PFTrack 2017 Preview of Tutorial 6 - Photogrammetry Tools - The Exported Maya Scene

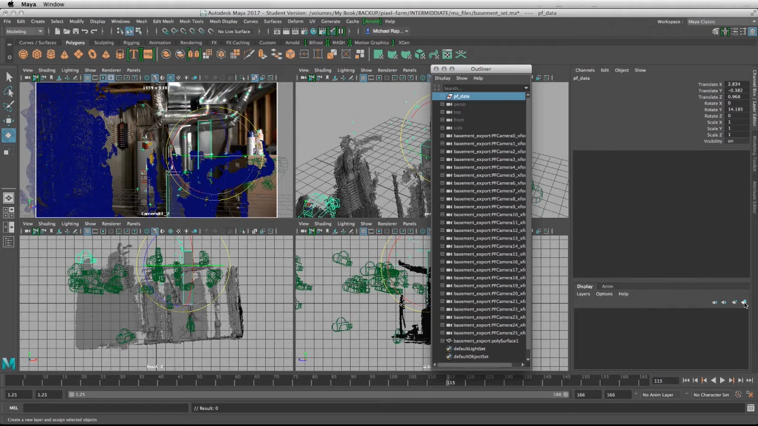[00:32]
display layers making sure that my pfdata group is highlighted and i'm going to click on this button which will create a layer and that layer will automatically store the object that is highlighted in the outliner so i'm going to click on this double click i'm going to paint it yellow and i'm going to give the layer the name
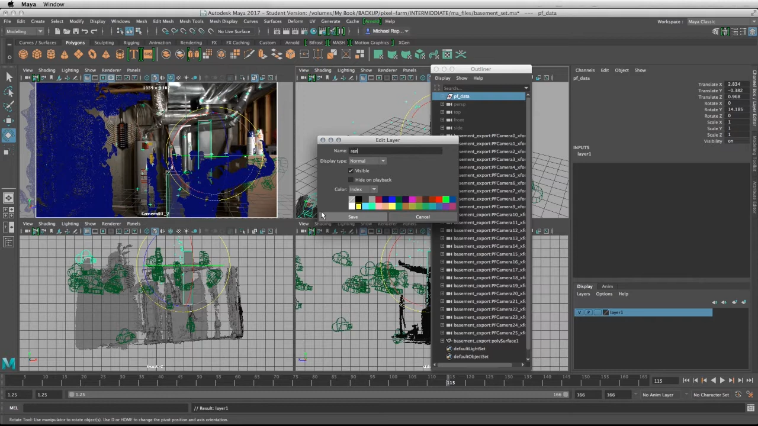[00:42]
render underscore cam so we know that this is where the render cam is going to be i'm going to click on save and for the time being i'm going to turn off the visibility what we're to do now is we're going to match our grouped camera with its proxy geometry that is stored in this layer we're going to match it to
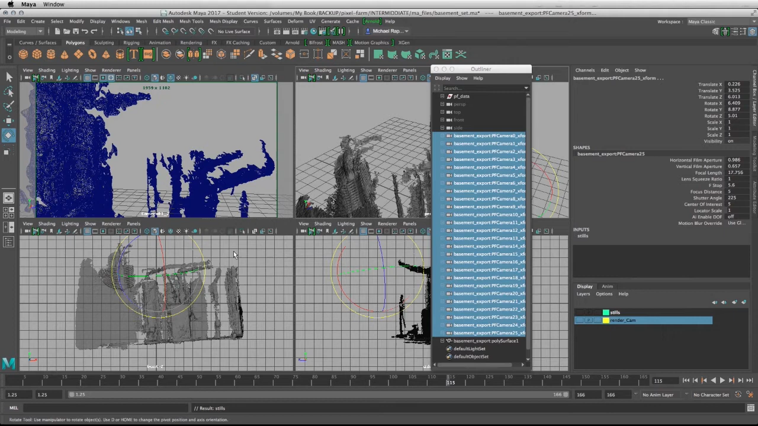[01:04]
the geometry that was generated from pftrack and it is right here we'll go